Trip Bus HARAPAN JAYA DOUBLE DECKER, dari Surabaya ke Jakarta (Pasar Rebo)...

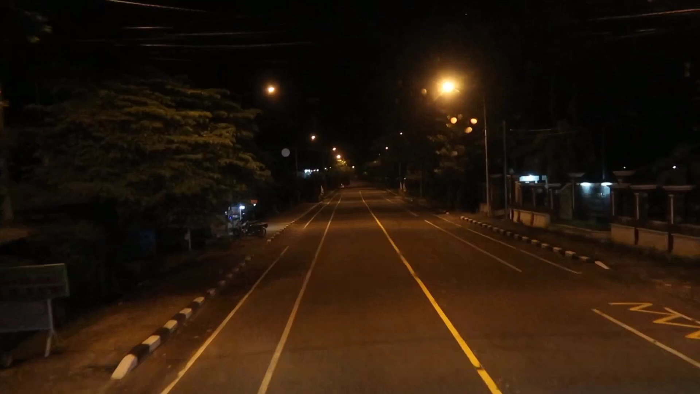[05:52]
ternyata setelah servis makan bus ini tidak masuk tol lagi melainkan lewat jalur biasa
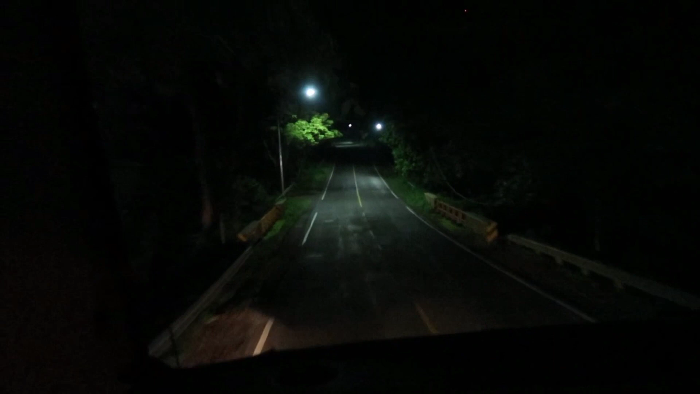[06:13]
sekarang melewati alas mantingan ngawi gelap dan sepi banget jalanannya ya karena mungkin beberapa kendaraan sudah banyak yang memilih lewat jalan tol